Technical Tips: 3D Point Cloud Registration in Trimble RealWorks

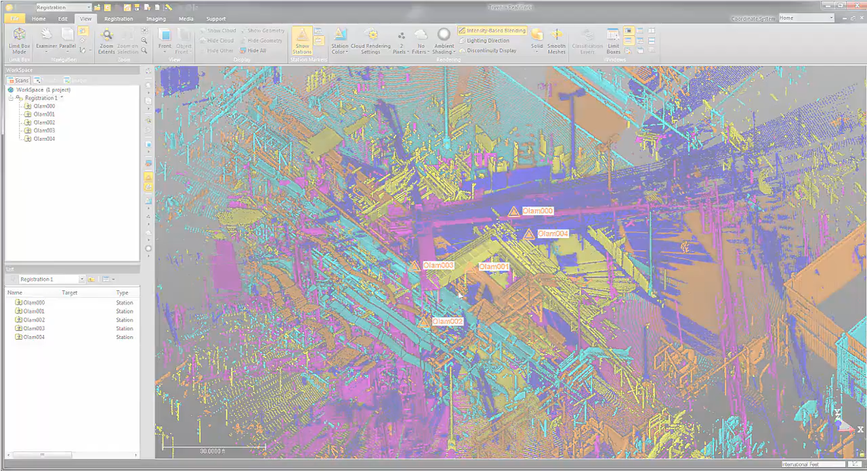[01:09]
job is to get these puzzle pieces together accurately and efficiently as possible
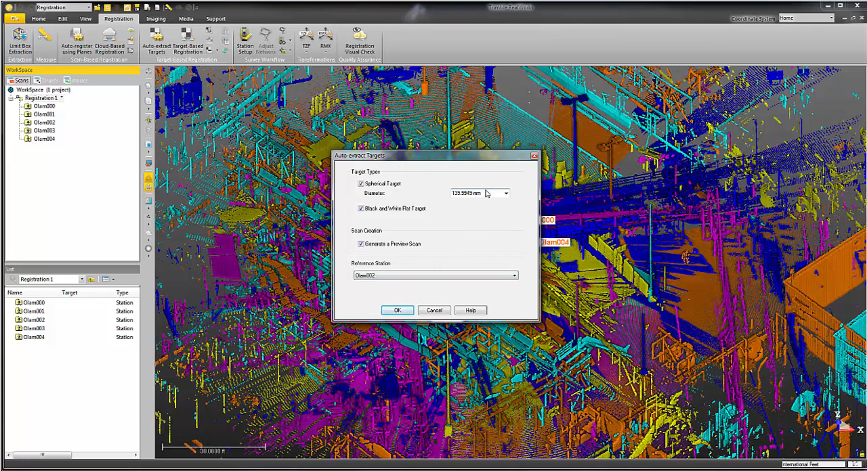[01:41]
station you want to use you have level stations you can generate a preview scan all you have to do is type in the diameter of your target trimble real works will do the conversion for you if
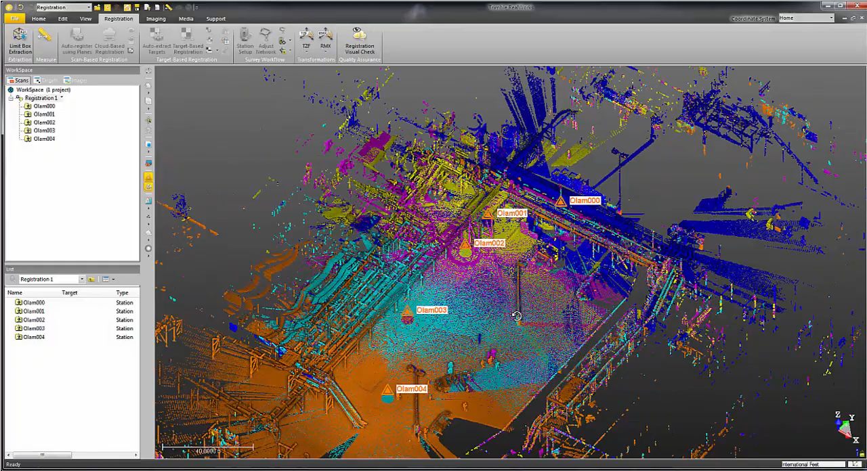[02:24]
look a little bit at target extraction real works makes it very easy to extract targets it's not just a one click and you get what you get when you do click
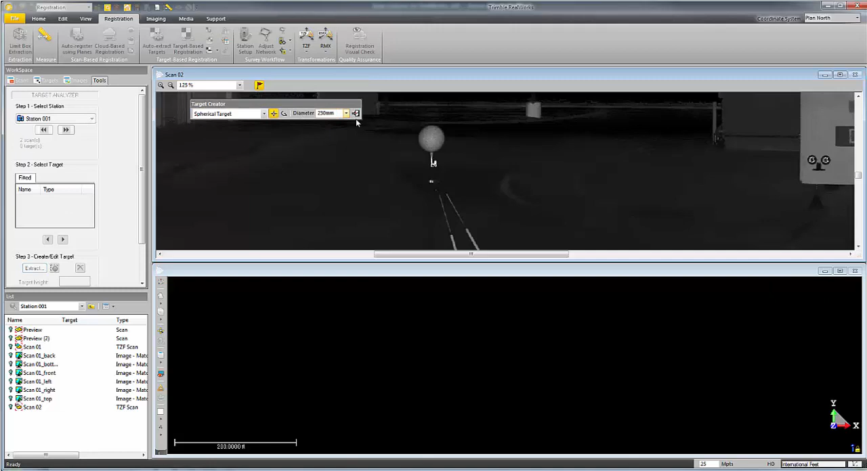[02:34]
on a target you can change the diameter of it on the fly you can also check in
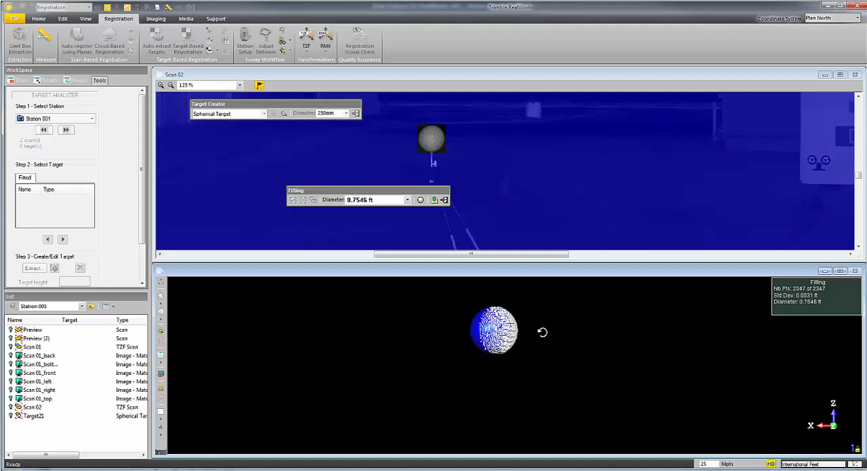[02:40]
3d to make sure that your target fits very well and may also verify that you have the right diameter if you're working on multiple projects you might be using different types of spheres we have the option to enter
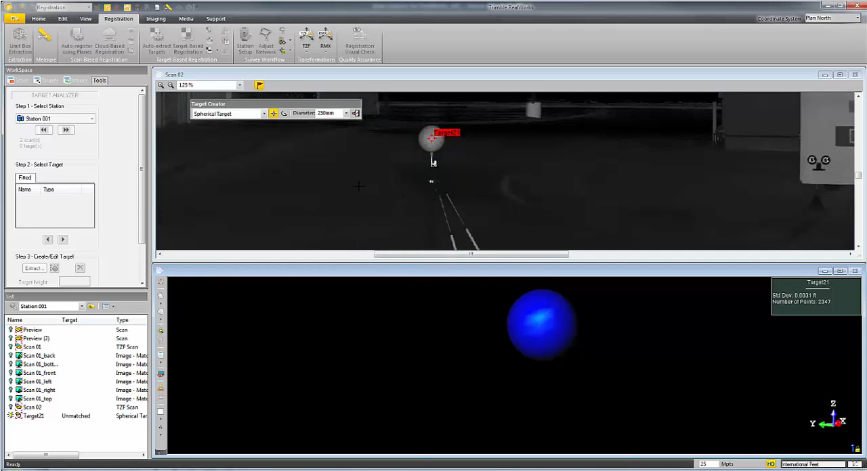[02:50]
a rod height right here for survey control and it will
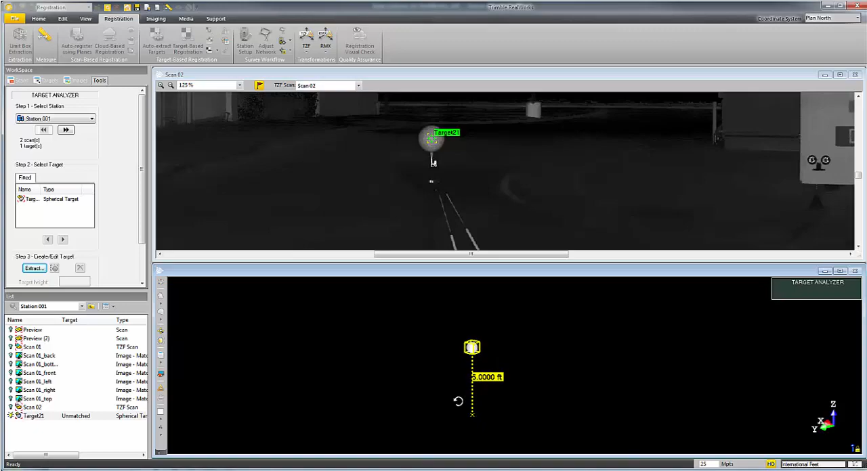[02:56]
actually display the rod height and give us a projected point on the ground based on that rod height
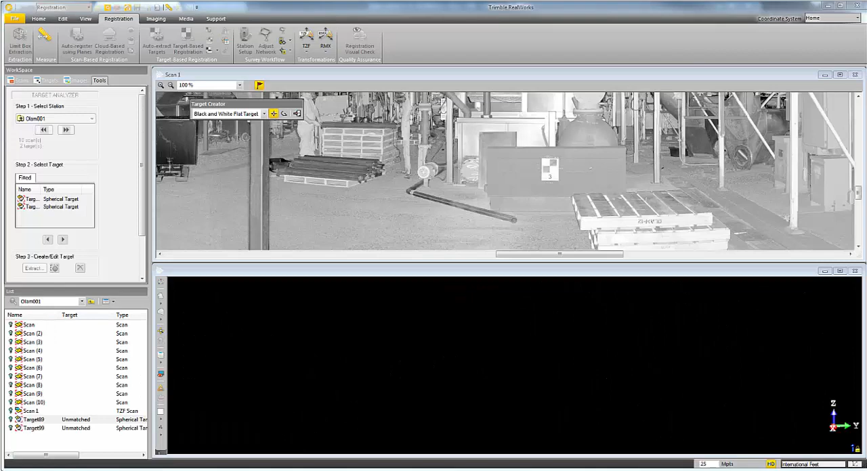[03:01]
we can also extract checkerboard targets pretty easily we can do this with one click or we can lasso the area and segment out the cloud again it shows it in 3d on
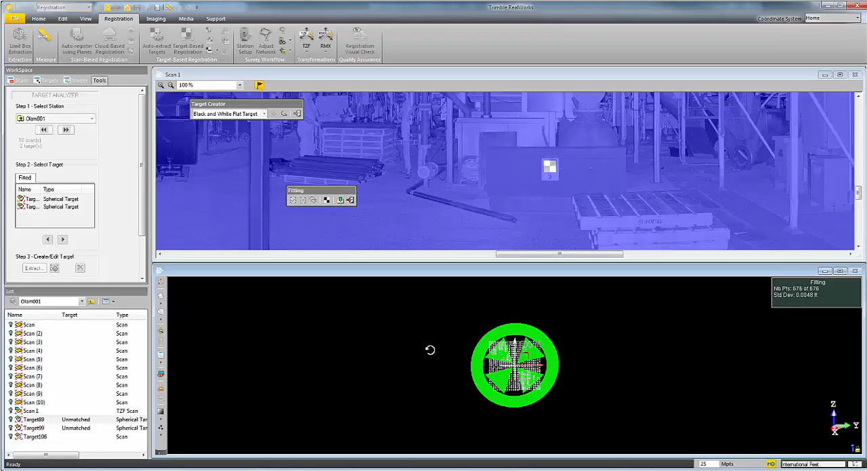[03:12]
the bottom and we also have the option to manipulate the center of this target next we're going to talk about just targetless registration there's really nothing to show
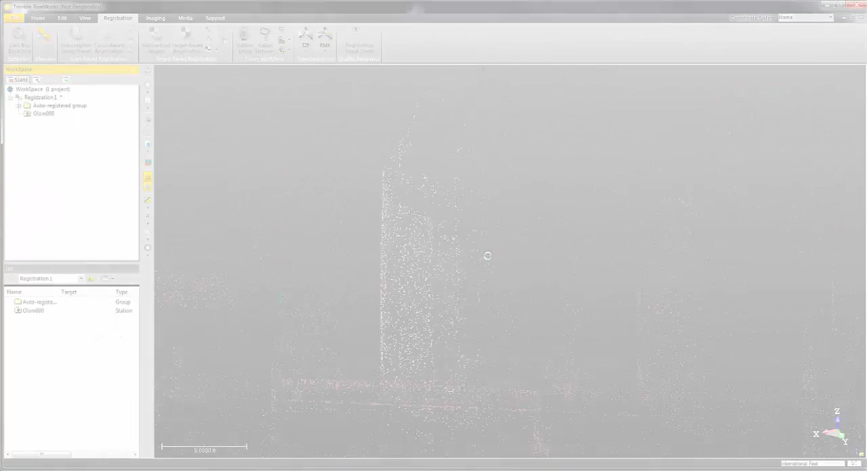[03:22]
here you click it and you get some results if all went
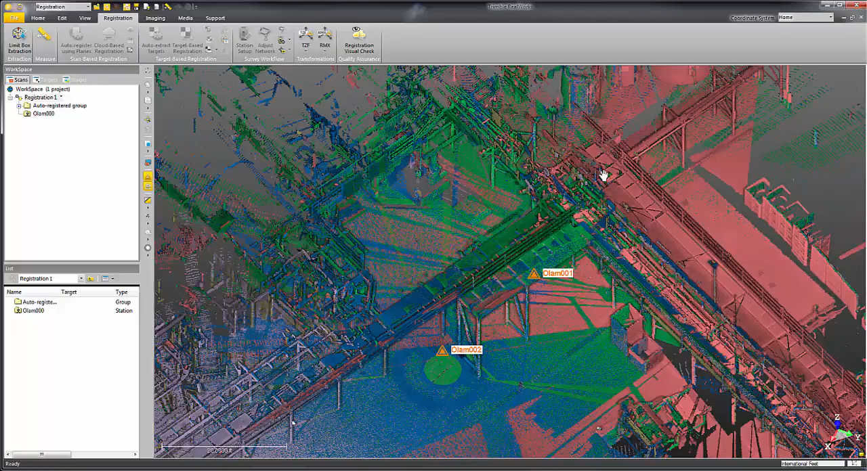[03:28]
well after a few minutes you'll get a comprehensive registered point
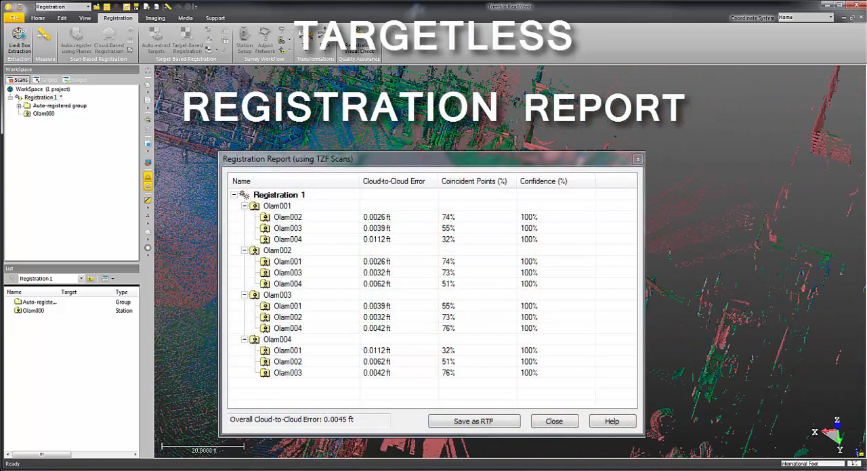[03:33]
cloud what you also get is this great registration report which shows each individual
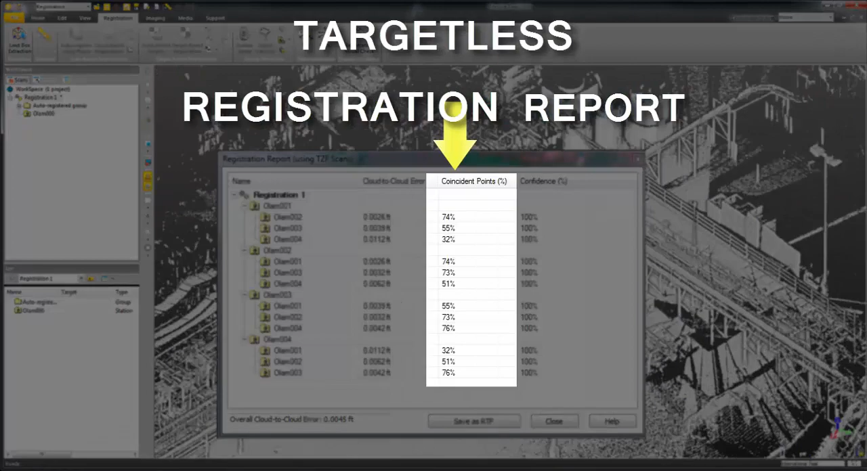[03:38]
cloud-to-cloud station-to-station error the number of coincidence points and the confidence
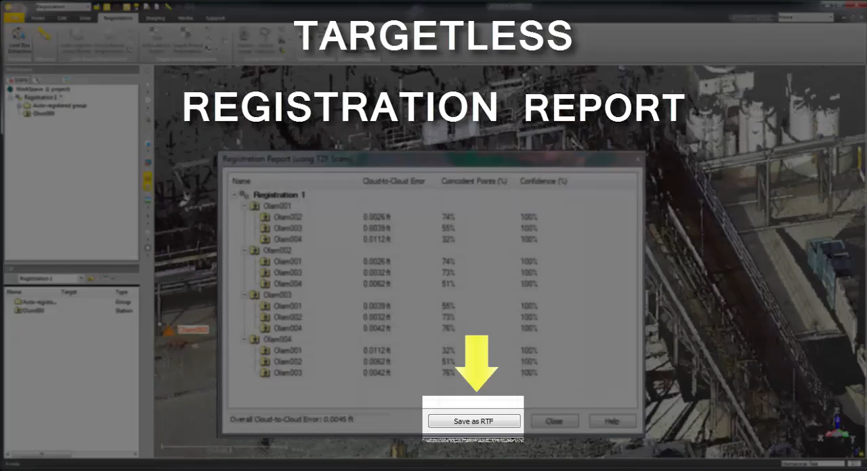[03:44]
that real works has again we can export this data now we've got a situation here where maybe we've put some stuff together and one station didn't register properly I've got an auto registered group and then I've got one scan that didn't fit well
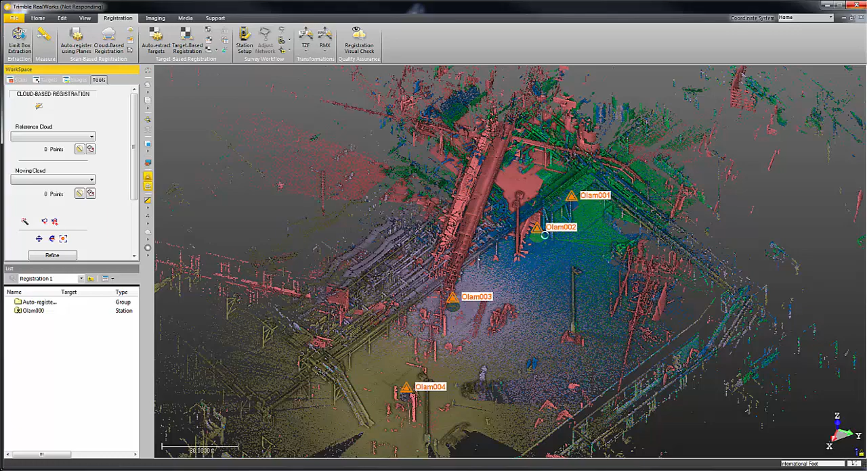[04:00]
using the cloud-to-cloud registration tools built inside of Trimble RealWorks
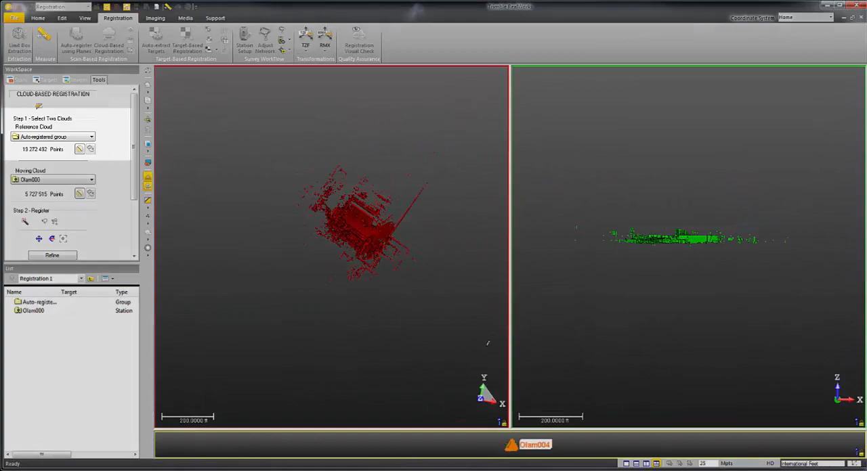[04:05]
you can actually separate this group as a reference and then we have one moving cloud over here and you'll see that we can actually take these two
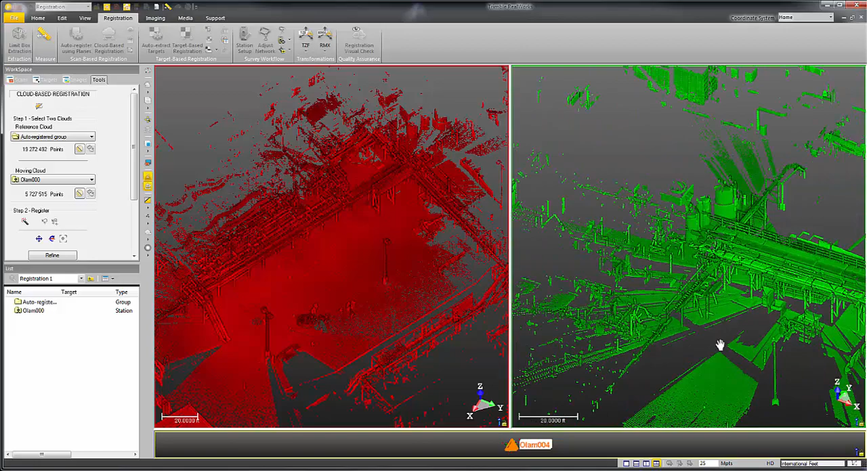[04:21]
separate entities and we can place them together in 3d whether it's a group or scan to scan I can literally drag this around so I can get a visual look as to how good the fit is and then there's also some visual checking that RealWorks allows you to do
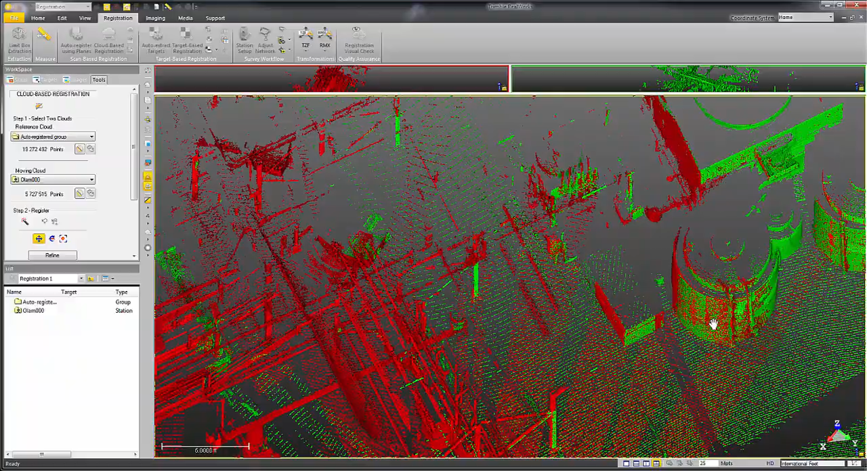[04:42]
it's a tool called registration visual check and
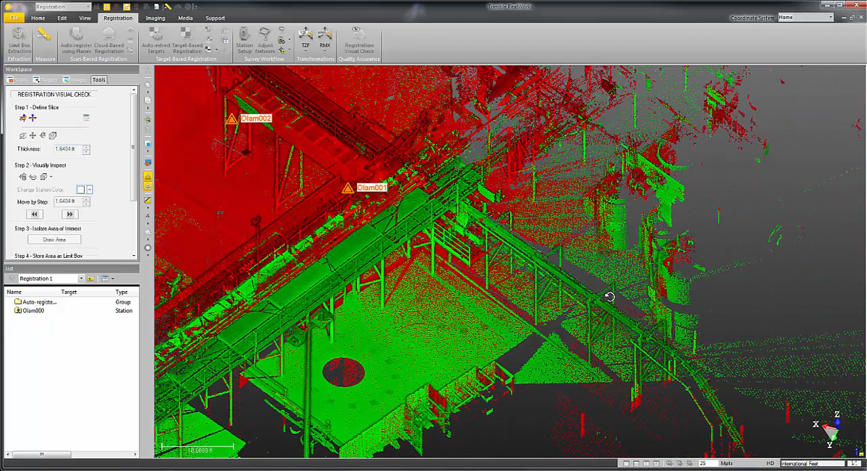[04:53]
essentially we could take some cross-sections isolate some areas and
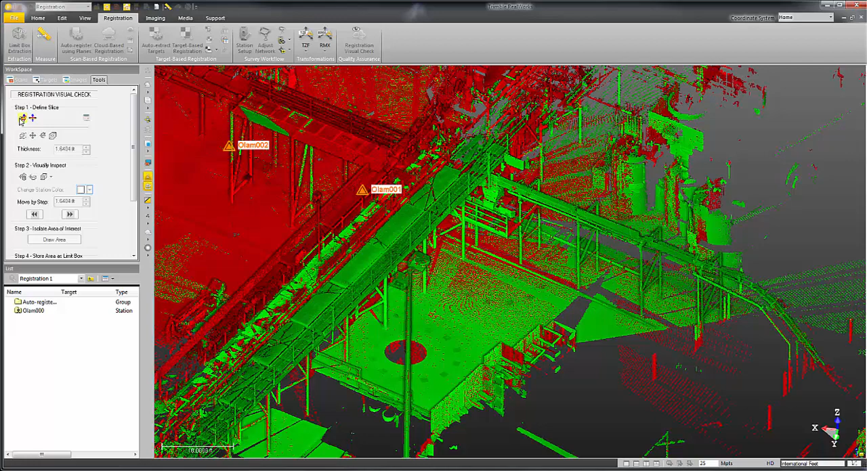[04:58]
verify that our project is fitting together
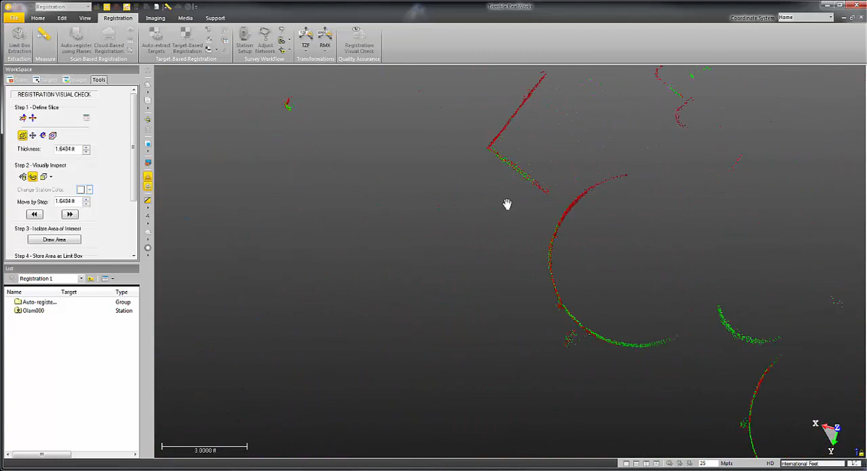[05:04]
the way we intend you can do
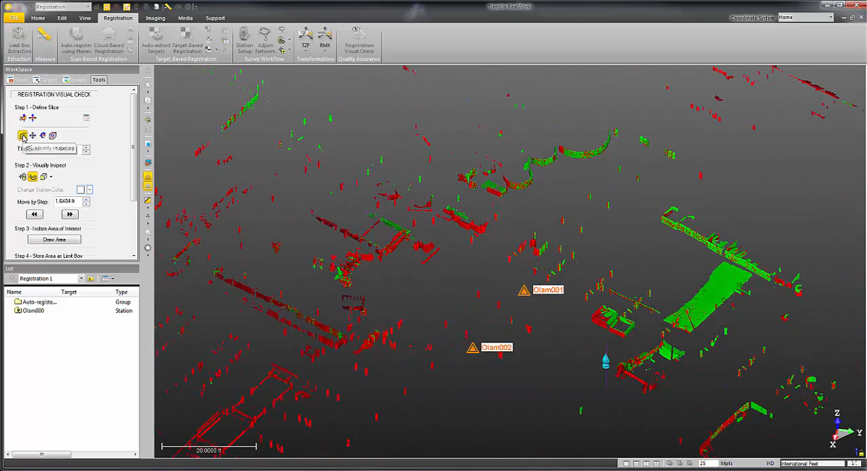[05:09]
this for one scan multiple scans or multiple groups of scans as well next